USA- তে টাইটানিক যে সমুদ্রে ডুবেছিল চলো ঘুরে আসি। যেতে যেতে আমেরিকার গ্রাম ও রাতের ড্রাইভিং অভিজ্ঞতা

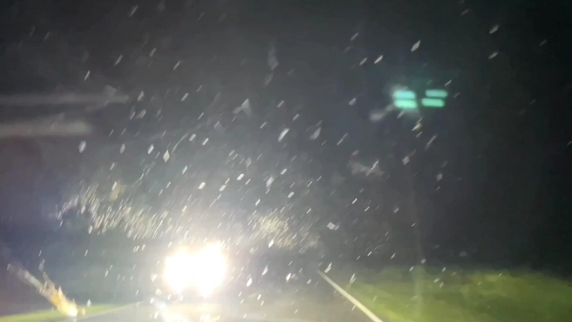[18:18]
মানে সেই রাস্তাটাই আমরা ক্রস করছি, এর থেকে বোঝা গেল। দেখো সামনে গাড়ি কজন আটকে রেখেছে, চারজনকে, তাহলে